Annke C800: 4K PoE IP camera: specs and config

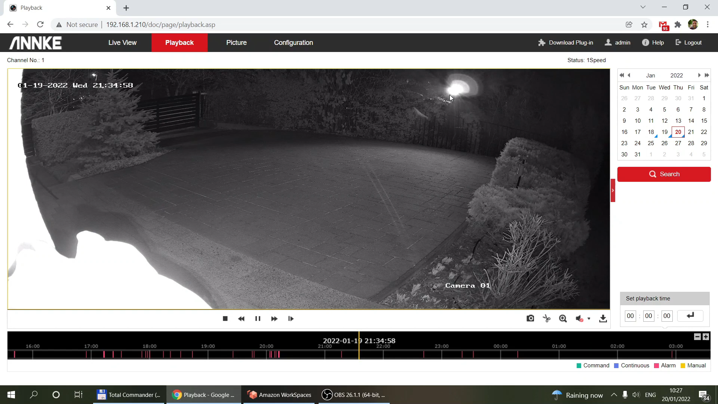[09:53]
the night vision IR LEDs turn on on a different camera so this is why you see that and also the reflection of the IR lenses are saturating this part of the image but that's where you can you know review your footage or if you want any of your footage to be backed up I you can use the download button and off-camera I have installed an SD card into the device so these are the footages that are recorded onto the SD card and also you can use this